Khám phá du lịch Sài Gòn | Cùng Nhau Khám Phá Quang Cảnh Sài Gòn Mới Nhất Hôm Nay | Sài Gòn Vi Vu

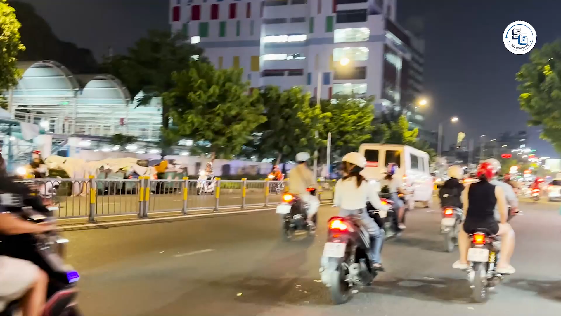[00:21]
Xin chào các bạn, hiện tại thì mình đang ở đường Lý Thái Tổ Bây giờ đang khoảng 19h tối Hiện tại thì buồn đang là
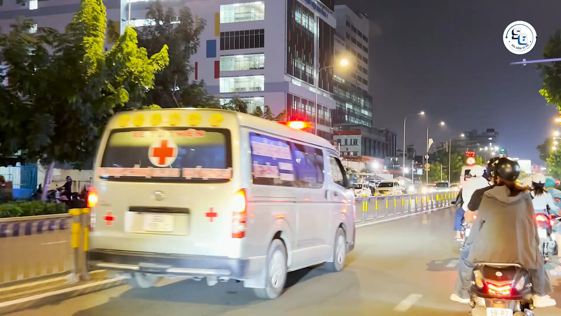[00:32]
giờ cao điểm nên xe cổ rất là đông Vì thế mà trời bây giờ khá là nóng nha các bạn
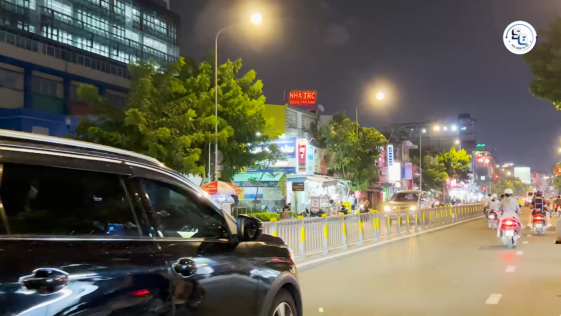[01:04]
Vào buổi tối tầm giờ này thì đường Lý Thái Tổ là một trong những con đường nộp nhịp nhất Với dòng người mà xe cổ lưu thông rất là đông rút Đây là khung giờ cao điểm khi mà mọi người đang làm và đổ ra đường để về nhà Anh uống hoặc là gặp gỡ bạn bè
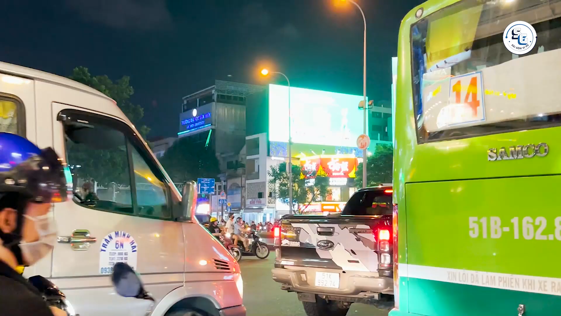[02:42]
cụ 5 Nên là lượng xe cổ đi qua lại rất là lớn Dễ xảy ra từng cạnh kè xe tại các ngã tư và giờ cao điểm như là bây giờ Tuy nhiên thì chính sự
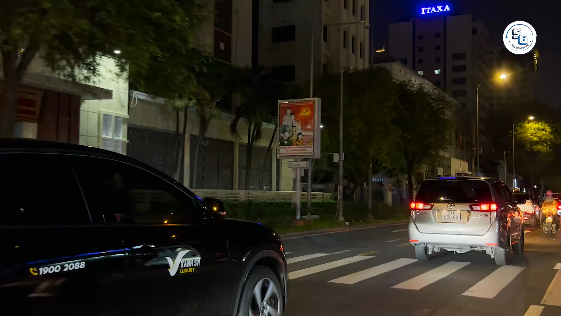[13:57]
chạy song song với các công trình lịch sử quan trọng và mang nét kiến trúc cổ điển đa phê
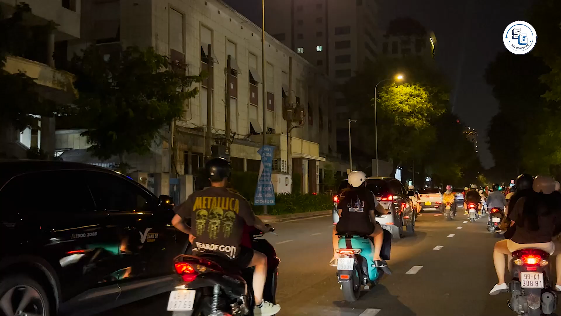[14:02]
hiện đại Những tòa nhà cũ nằm giữa các công trình mới, môi nhà đều phong,
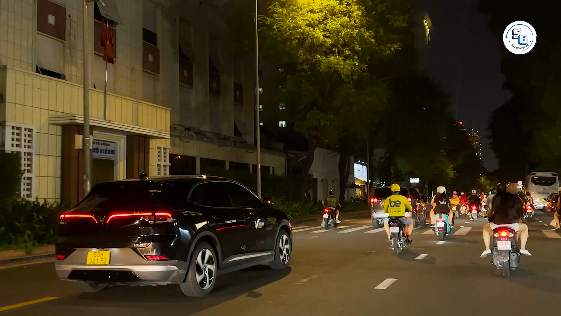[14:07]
xen lẫn các khoản cà phê và cửa hàng cởi trang làm cho con đường này vừa có vẻ sòng úp, vừa lãng phát trước ngoài niệm